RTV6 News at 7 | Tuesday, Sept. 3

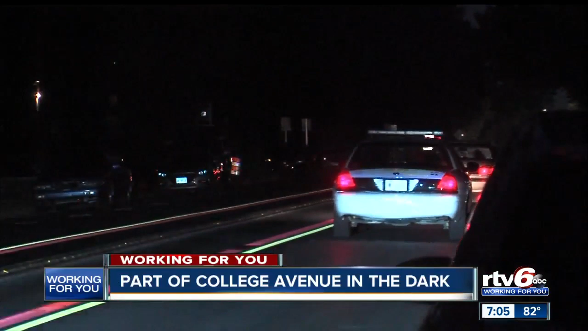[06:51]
People who live along College Avenue between 38th and 42nd Streets say the streetlights have been out for months. Jared Hall reached out to IPL about the issue.